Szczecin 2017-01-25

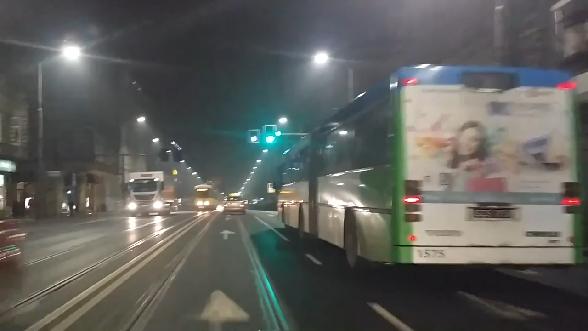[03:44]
Zielona fala, tu mamy zielone, ale niestety nawet nie dodaję gazu, bo za chwilę będzie czerwona przed nami.
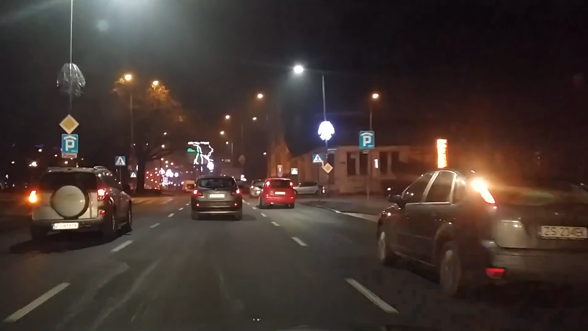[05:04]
zajrzamy do bramy portowej. W prawo można na ulicę 3 Maja pod Ulicką do sądu do aresztu śledczego dojechać, a w lewo Niepodległości, Wyzwolenia, Manhattan, Niebuszewo.
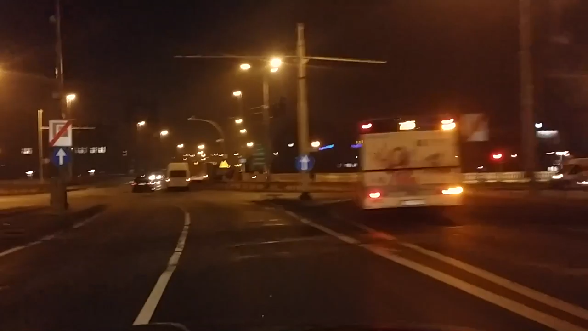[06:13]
Przejeżdżamy Odrę. Po prawej przychodnia portowa. A tu policjanci po prawej pod wiaduktem, pod estakadą lubią stać. Jeśli nie codziennie, to często.